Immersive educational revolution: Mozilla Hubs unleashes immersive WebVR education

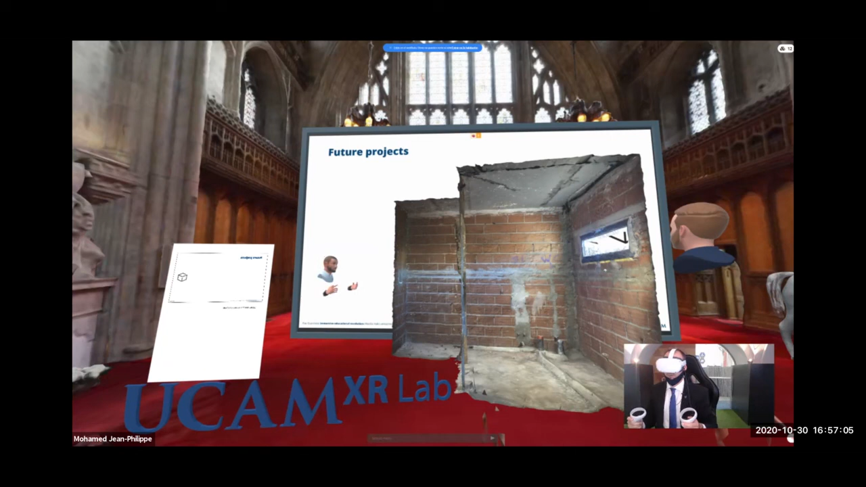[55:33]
So now we have this photogrammetric scene that was made with from the professor Jose Enrique, and we're going to be able to use it with our students.
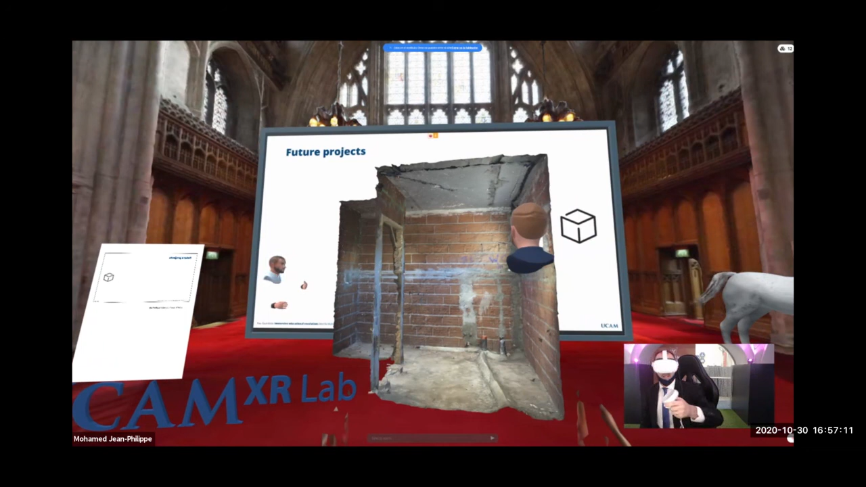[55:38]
Yeah, you can actually come inside with me, and I'm going to make just
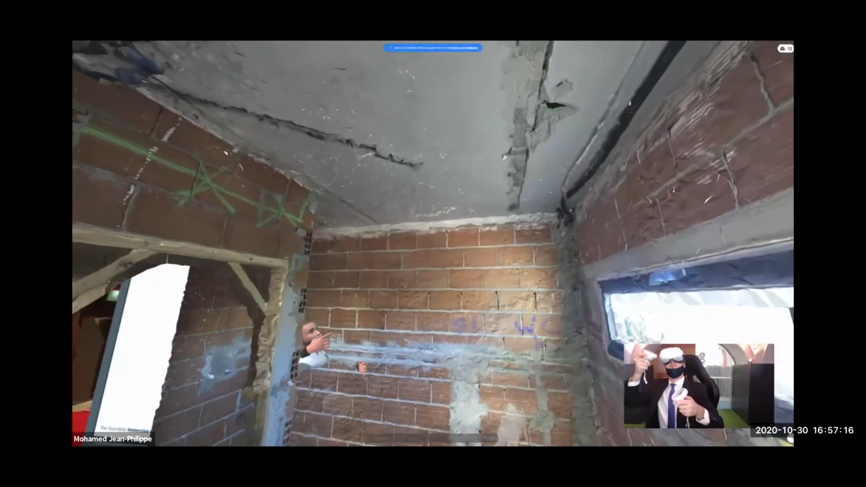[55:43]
like the professor can do, that he will be able to show all the different parts. And think about that, see all the little details that we have. This is a real space, this is a real scenario. And the professor will be able to teach the students in a very, very creative, in a very immersive way.